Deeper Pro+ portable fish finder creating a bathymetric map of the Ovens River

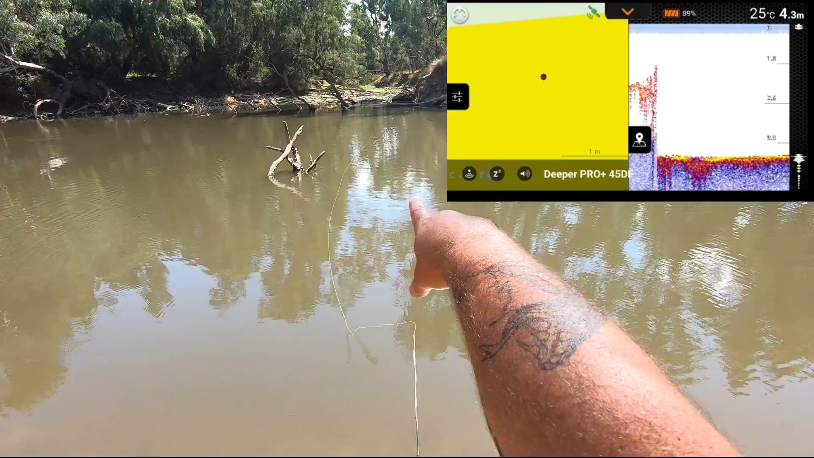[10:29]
On screen: depth 4.3 m, water 25°C
4.3 metres of water at the front of that little channel over there in amongst all them logs.
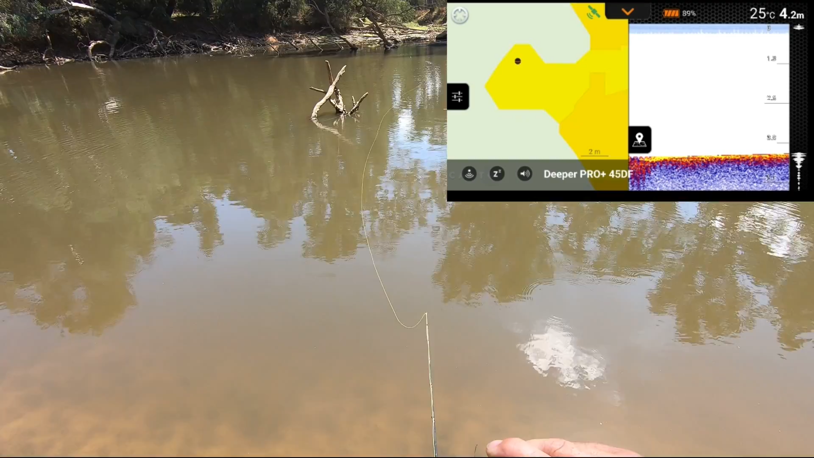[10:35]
On screen: depth 4.2 m, water 25°C
4.4, 4.6 metres. 5 metres. 5 metres.
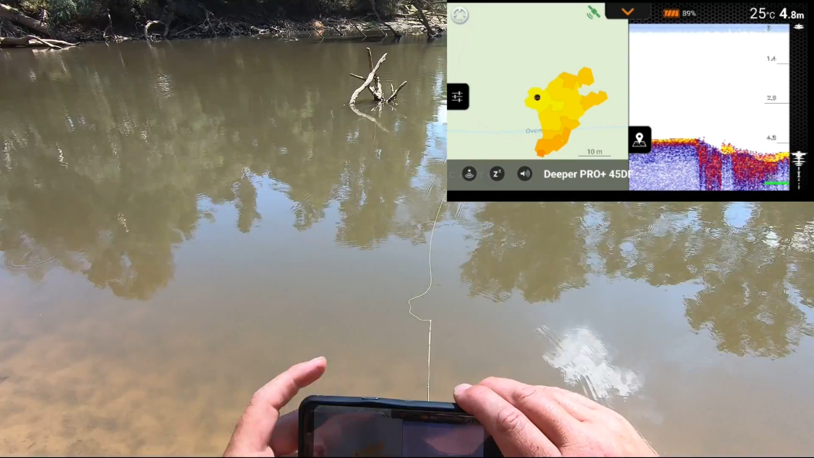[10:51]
On screen: depth 4.8 m, water 25°C
I've just hit 5 metres of water just out there. That is just incredible.
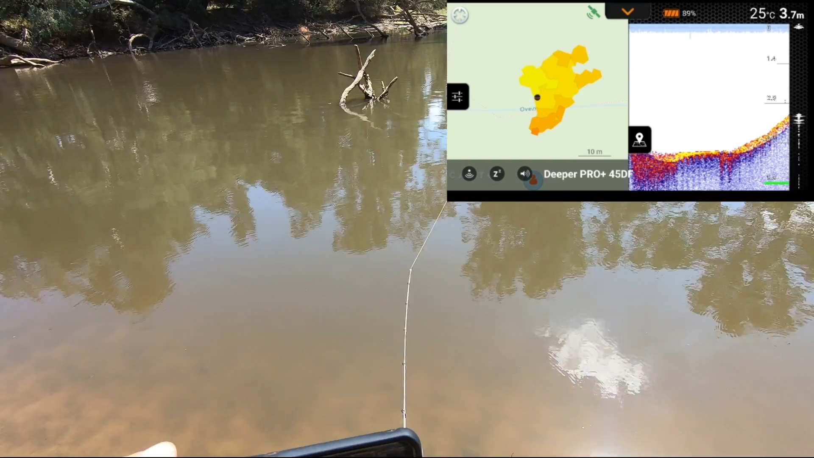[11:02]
On screen: depth 3.7 m, water 25°C
Now what I'm going to do when I reel this in, just for, just to give you a bit of an idea. I'm going to walk upstream a little bit, or I might walk downstream a little bit.
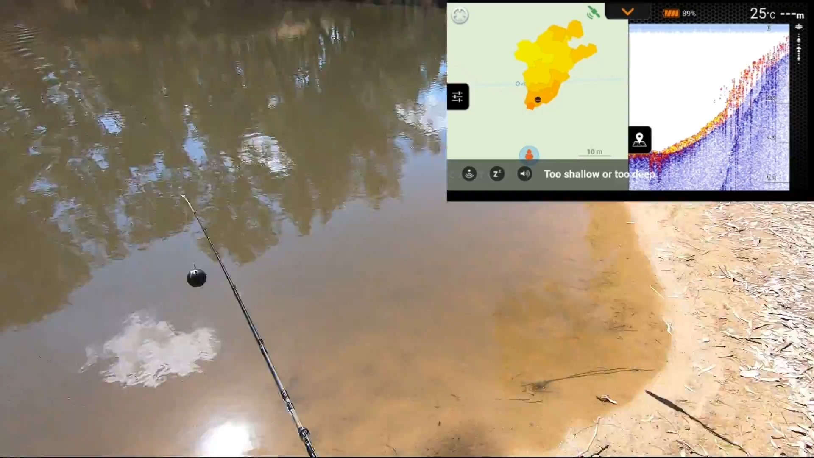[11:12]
On screen: water 25°C
I'll walk downstream here to say that the map's got a spot different. A lot of people would be scared right about now.
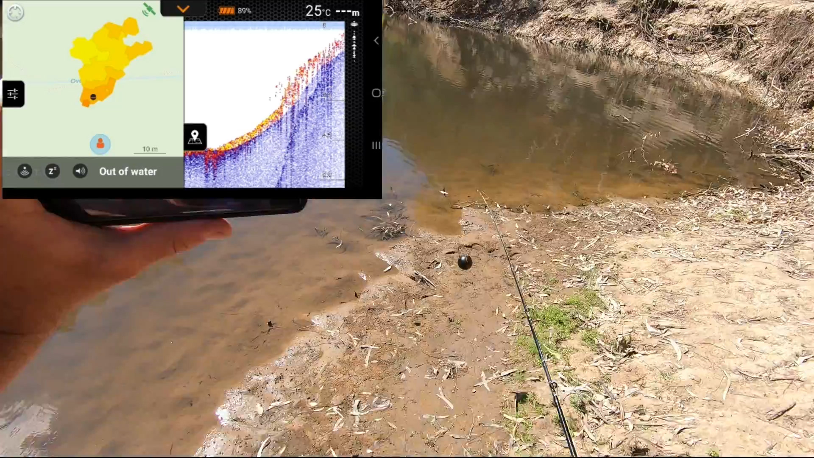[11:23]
On screen: water 25°C
My wife and I, when we pulled up here about a quarter of an hour ago, we saw a tiger snake swim off from right here where I'm standing. Now I'm going to cast way down there.
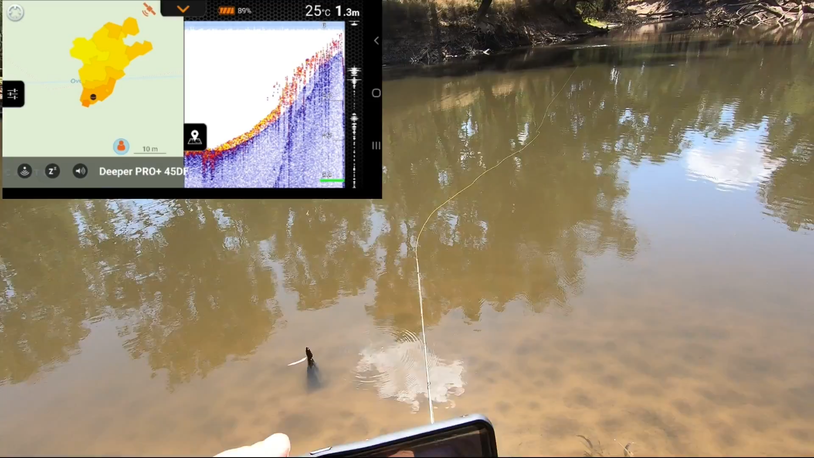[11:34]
On screen: depth 1.3 m, water 25°C
Now on the map, this should be a little bit disproportionate because I've come to a different sort of an area. I'll wait for my satellites to turn green.
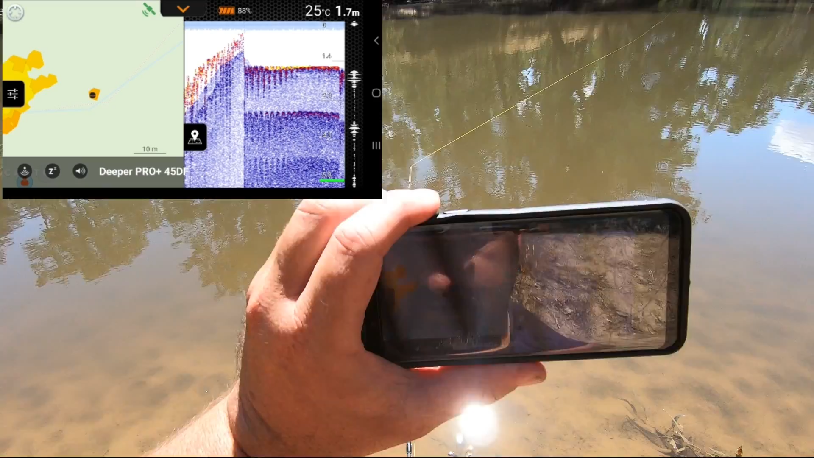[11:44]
On screen: depth 1.7 m, water 25°C
So on the map here you'll see that there is a, there's
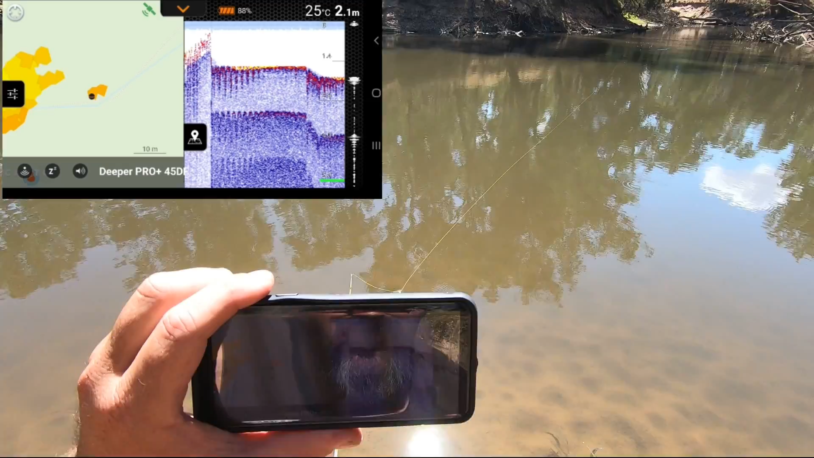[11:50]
On screen: depth 2.1 m, water 25°C
a new line being created just downstream of where I was. Still 2 metres.
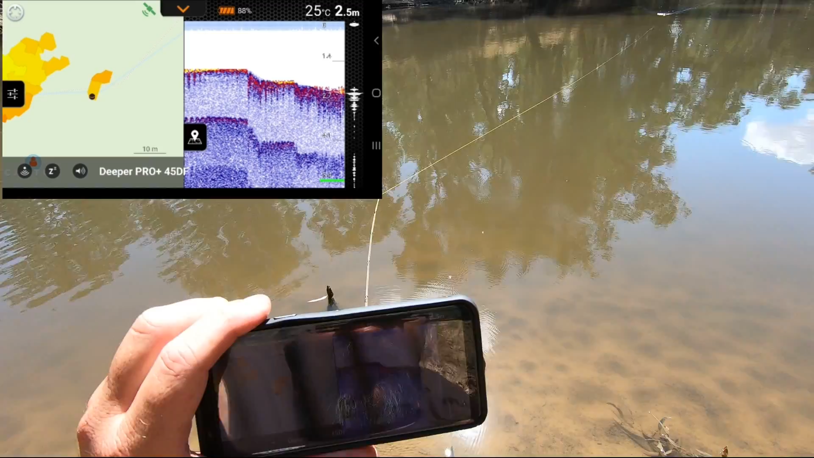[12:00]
On screen: depth 2.5 m, water 25°C
I'm reeling it in, reeling it in. So sort of creating a bathymetric map next to my bathymetric map.
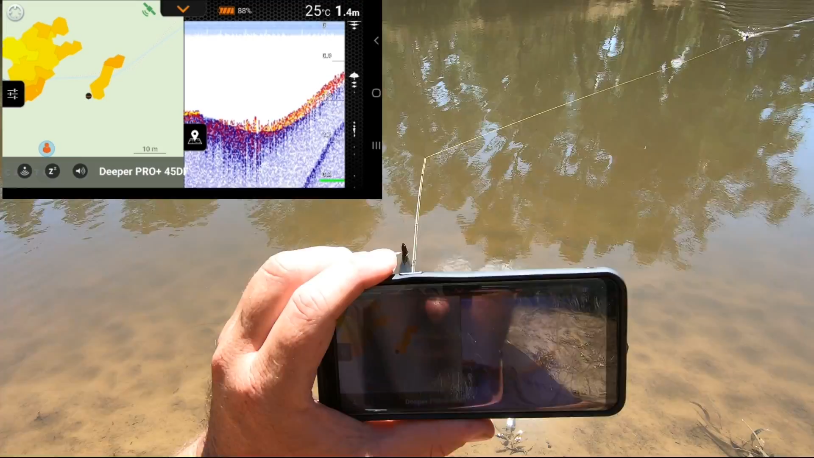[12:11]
On screen: depth 1.4 m, water 25°C
And the reason I'm doing that is just to sort of show you the accuracy of this unit, this Deeper Pro Plus unit.
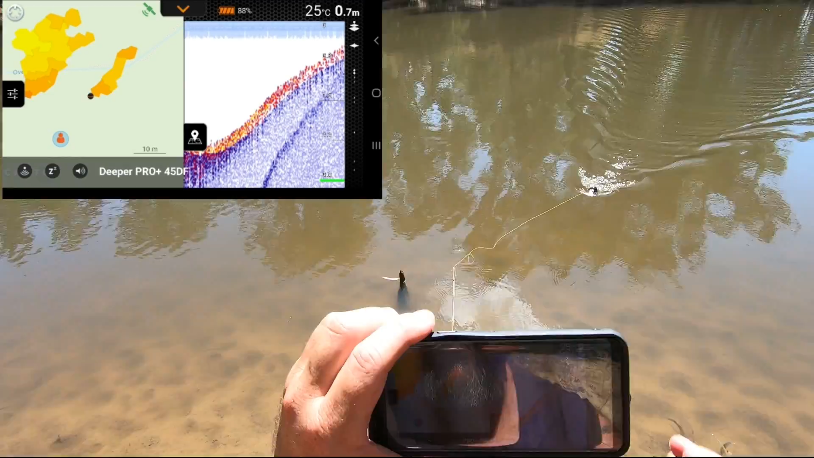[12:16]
On screen: depth 0.7 m, water 25°C
So you can see there on the map that I have moved away
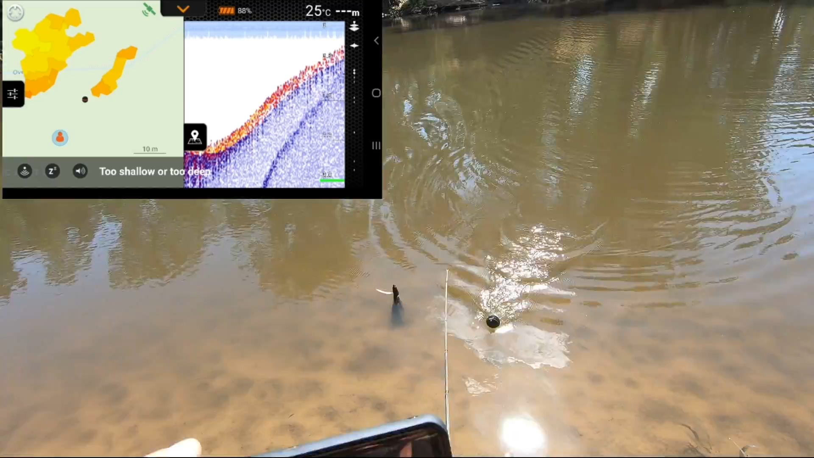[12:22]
On screen: water 25°C
from the initial point and I'm at a different spot.
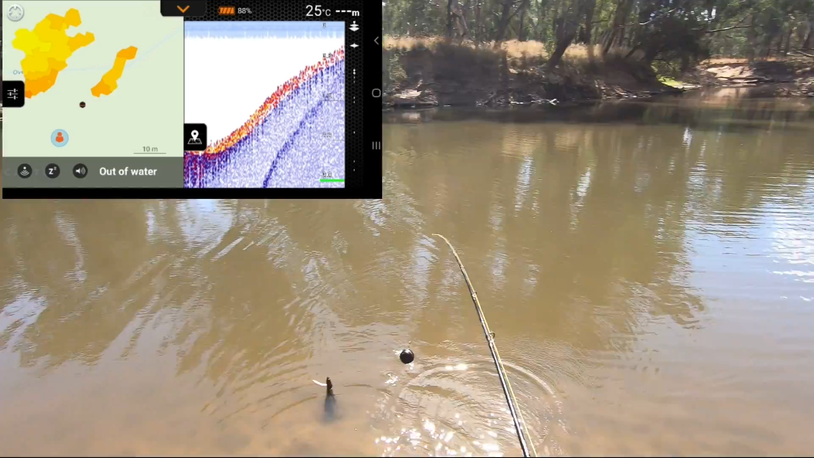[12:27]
On screen: water 25°C
Now if I cast over to the left of where I'm standing, over to where I was before, it's going to colour the dots in pretty much. Wait for me green, wait for me red satellite to turn green. There we go, it's just picked up at satellites.
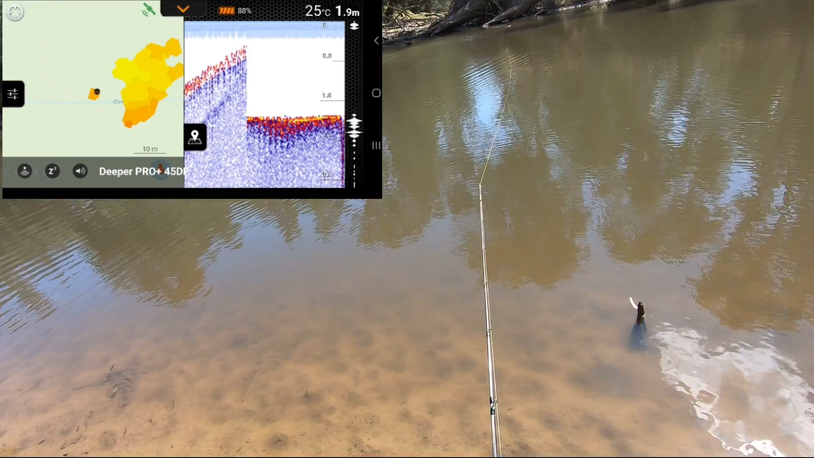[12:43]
On screen: depth 1.9 m, water 25°C
3 metres, 3.1 metres, 3.2 metres.
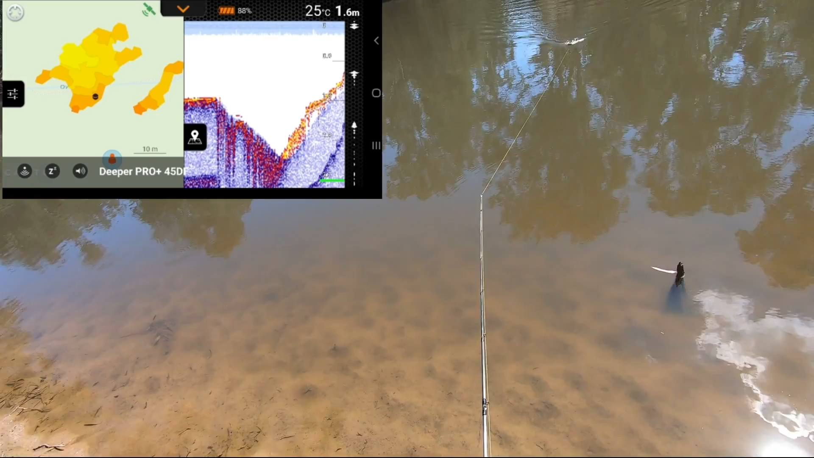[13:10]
On screen: depth 1.6 m, water 25°C
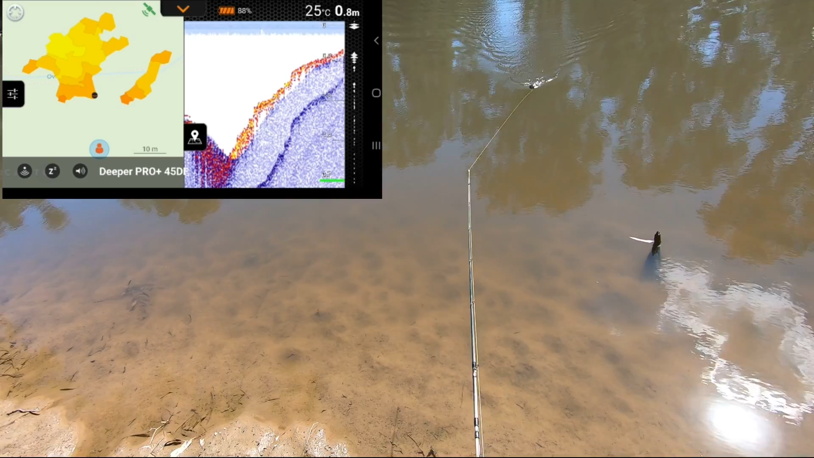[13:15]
On screen: depth 0.8 m, water 25°C
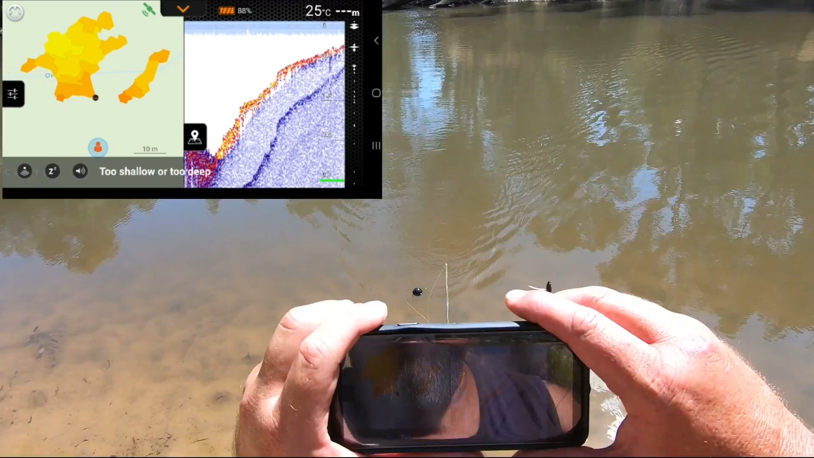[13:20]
On screen: water 25°C
Too shallow or too deep, and that's because it's right at my feet. There's not much point in me doing anymore because that'll make it just boring. So that is how you create a bathymetric map. Remember as I said folks, to go into the settings at the top right hand corner.